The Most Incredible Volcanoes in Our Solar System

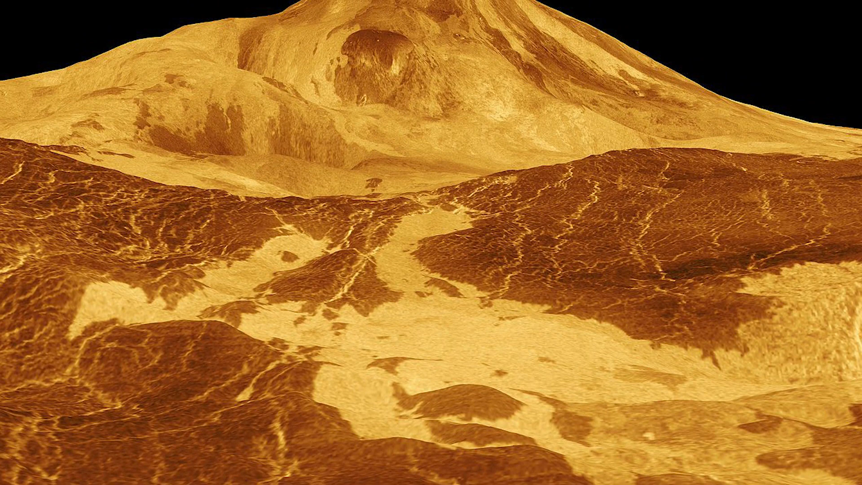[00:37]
rising eight kilometers above the mean planetary surface
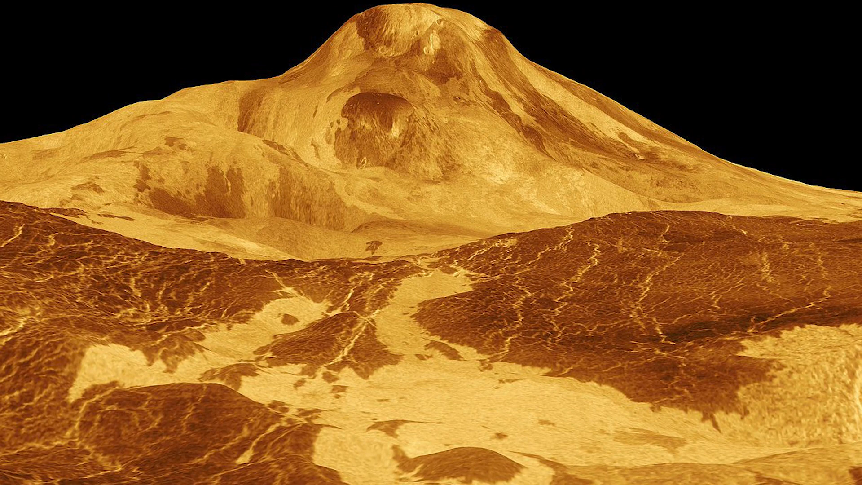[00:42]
and almost five kilometers above the land in the area around where it's located. It is also the tallest mountain or volcano on the planet. Matmons was surveyed by Magellan's Synthetic Aperture Radar.
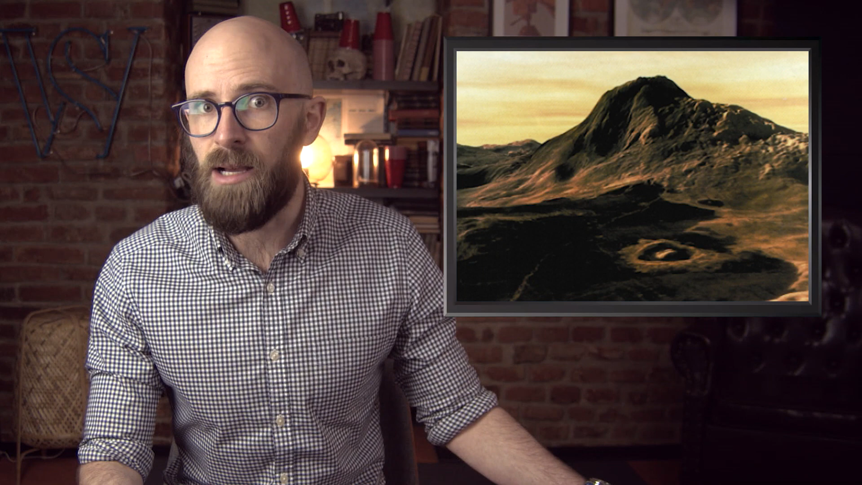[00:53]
This radar data was then used to create an impressive 3D map of the volcano and the surrounding terrain. At the top of the volcano, the summit caldera is around 28 by 31 kilometers in size, and within that area are at least five other collapse craters that are each around 10 kilometers in diameter. Flows of liquid magma descend from the volcano and more recently evidence
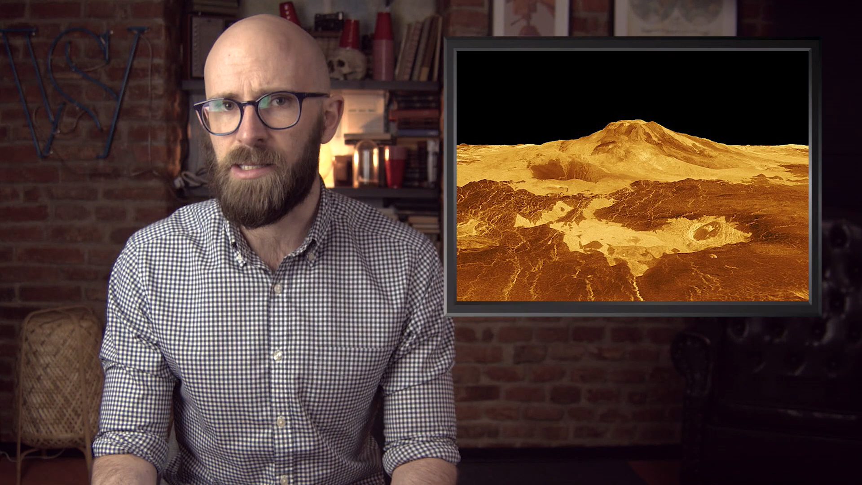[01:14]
of active volcanism around Matmons was revealed as new ash flows near the summit and north flank.
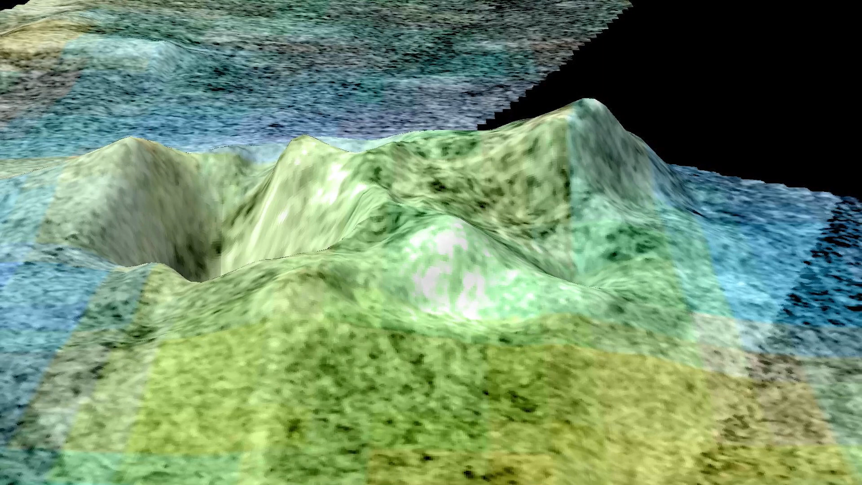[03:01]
Beneath Titan's icy crust is an ocean of liquid water much like the subsurface ocean beneath Europa. Scientists observed cryovolcanic activity on the landform known as Sotrafakula.